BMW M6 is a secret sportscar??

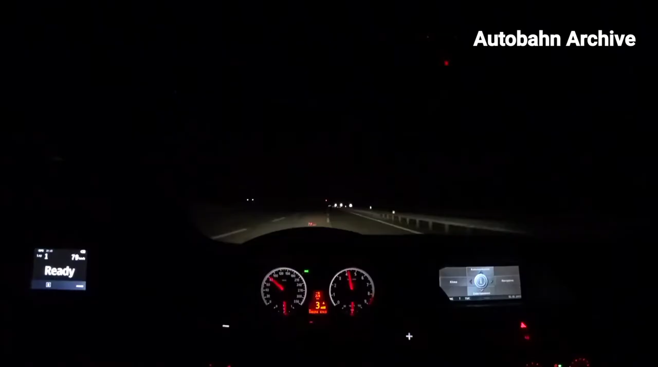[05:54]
Some good news is that it is impossible to see worse than 7 miles per gallon displayed on the trip computer, but that's only because this is the lowest value it can show.